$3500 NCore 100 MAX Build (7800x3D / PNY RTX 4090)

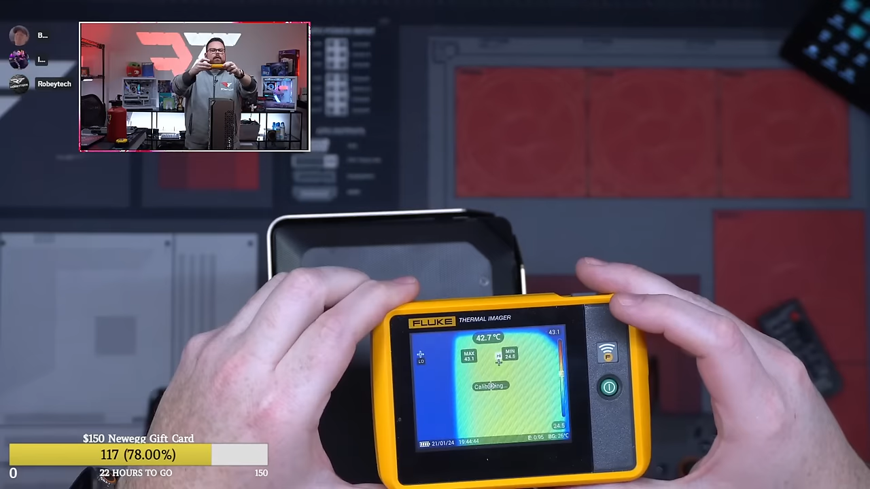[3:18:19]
On screen: spot 42.7°C
You can see all the heat is right there at the top. 42.2 degrees Celsius, which is pretty warm.
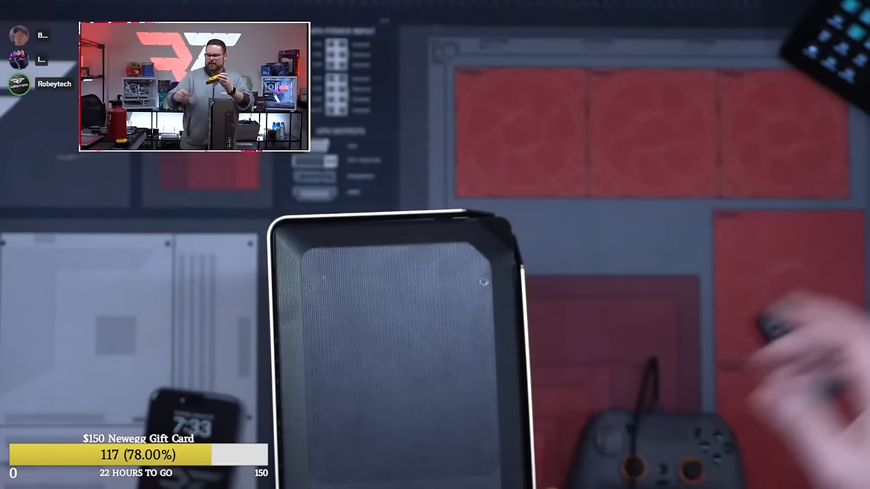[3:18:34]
And then if you go to the side camera here.
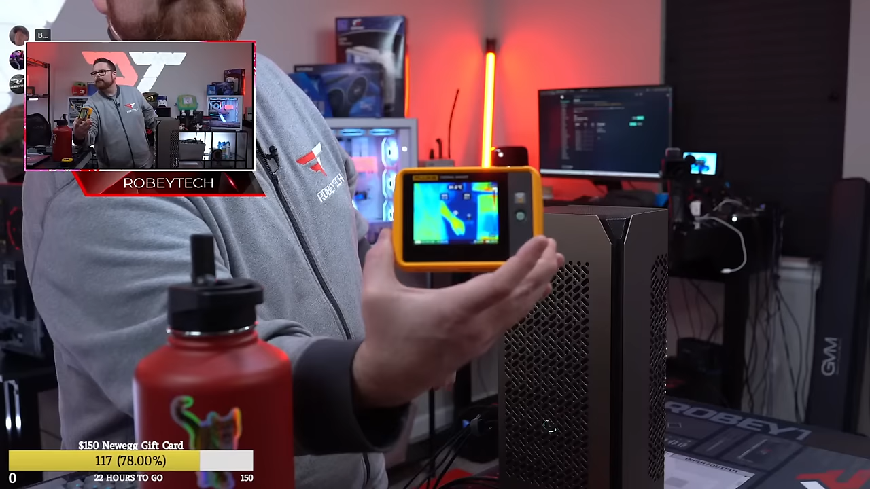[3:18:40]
So we'll do this and point at it.
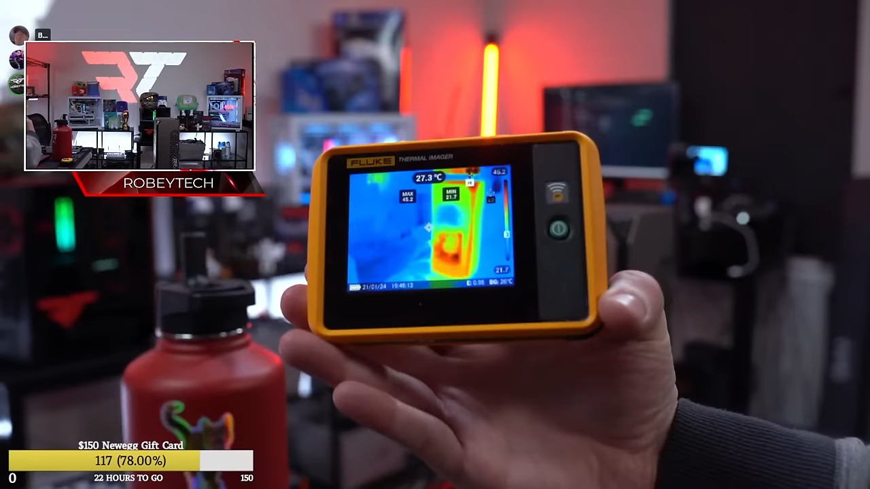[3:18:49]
On screen: spot 27.3°C
So you can see all the heat and where the heat is generated right there. So the top is definitely, you can see some heat there,
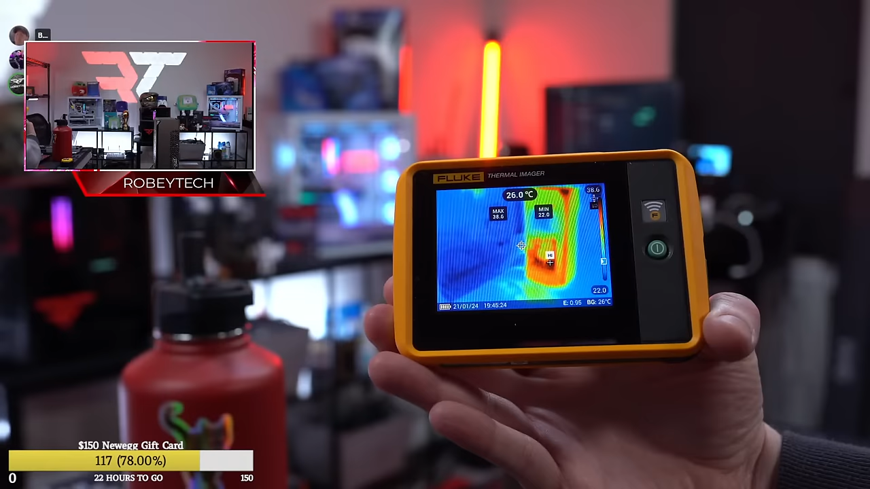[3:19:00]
On screen: spot 26.0°C
but obviously there's your AIO and everything else right there inside in terms of your overall temperature and stuff like that.
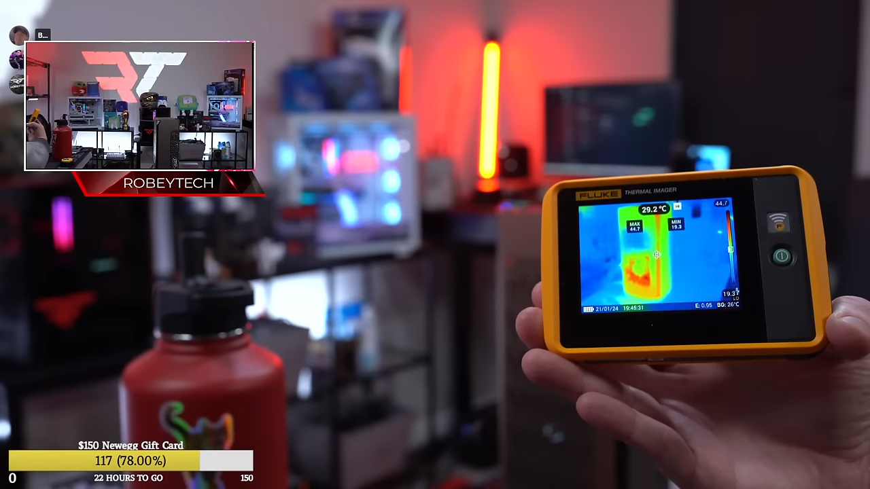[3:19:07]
On screen: spot 29.2°C
So that's your warmness, their warmth of the build.